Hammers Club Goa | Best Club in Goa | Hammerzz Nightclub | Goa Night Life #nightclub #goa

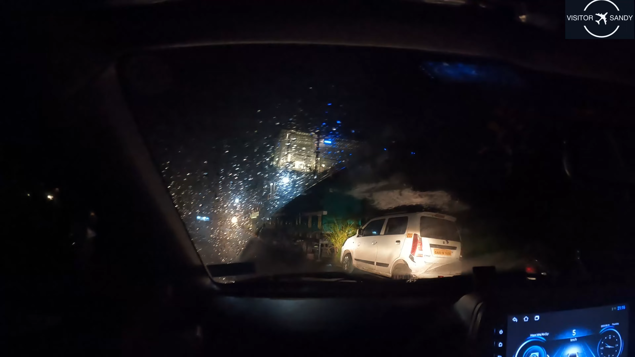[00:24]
गाइस हम हैमर्स पहुंच चुके हैं कैलंगड़ से लगभग 3 किलोमीटर के अंदर अंदर है, 3 किलोमीटर से कम ही है।
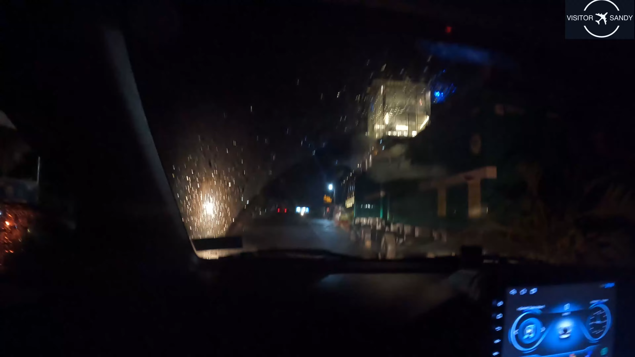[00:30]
तो जैसे ही आप कैलंगड़ से बागा से क्रॉस करेंगे आपके राइट साइड में हैमर्स आएगा। तो गाइस ये हैमर्स है, इट इज एक्चुअली द लग्जरी नाइट क्लब।